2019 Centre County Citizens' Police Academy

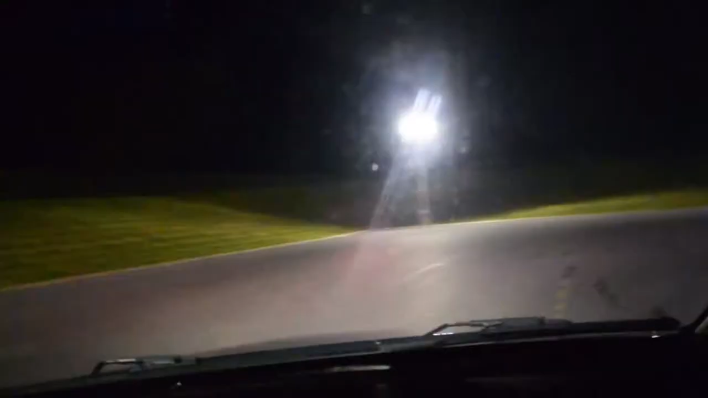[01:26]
When we were actually in the police cars and we did the slalom course and and got to see that the different driving tactics that they used. It's a little scary and I like things.
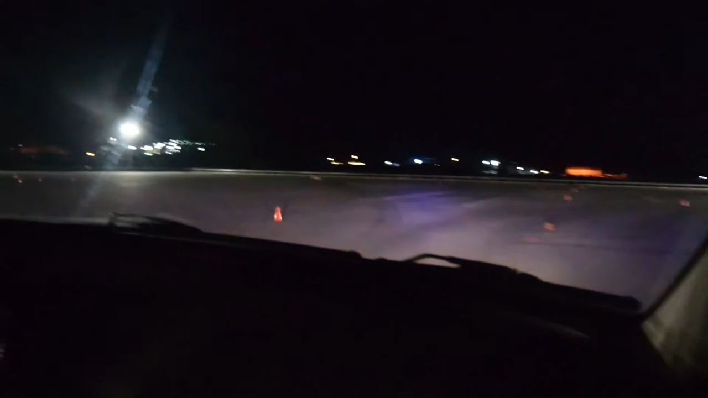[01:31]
I like things that are a little bit scary for me so I just I really enjoyed that.